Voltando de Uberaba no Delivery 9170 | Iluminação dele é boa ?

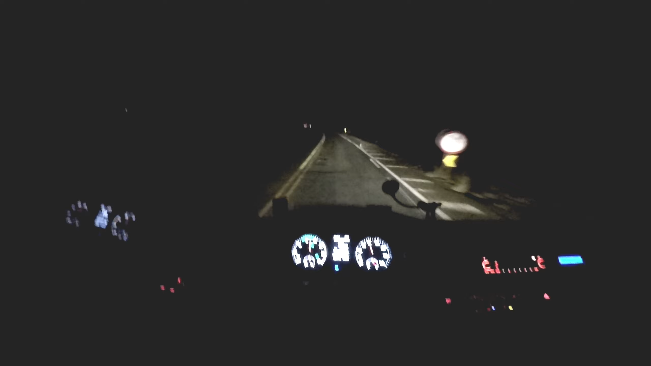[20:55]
E eles tomaram Mas ela Mas daqui a pouco Ela volta A pista Tá chegando também Numa cidadezinha Aqui Esqueci o nome Nessa cidadezinha Acho que é Campo Florido Nossa O vídeo Dele tá grande Só tô chegando Já em Campo Florido